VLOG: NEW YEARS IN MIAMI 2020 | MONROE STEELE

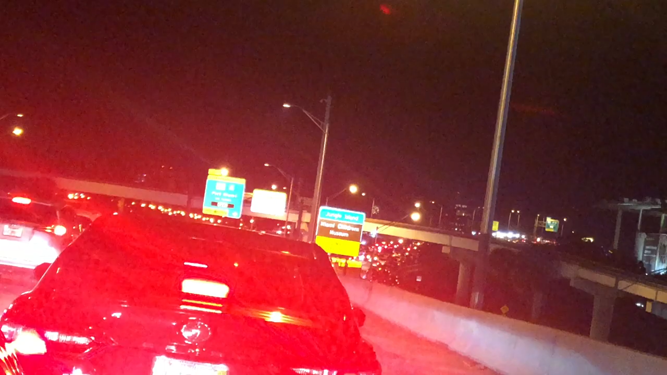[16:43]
The traffic was deadlocked on the highway. But the good thing is that we could see the fireworks from the highway.